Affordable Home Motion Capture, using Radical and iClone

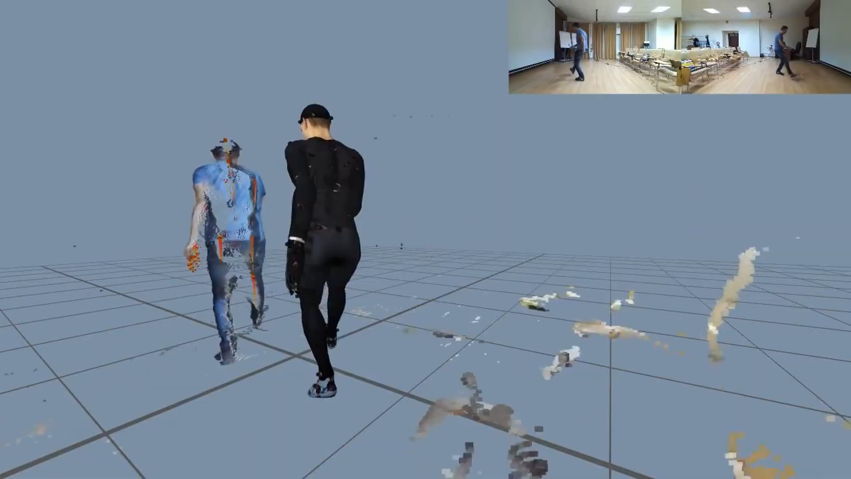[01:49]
either depth cameras or action cameras to kind of build a volume that way.
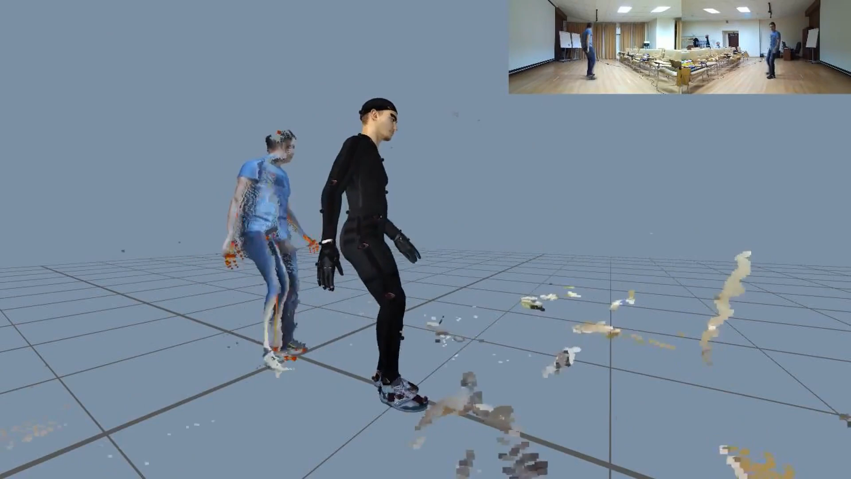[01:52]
We still need fairly decent amount of space to be able to set up multiple cameras to be able to capture your your motion.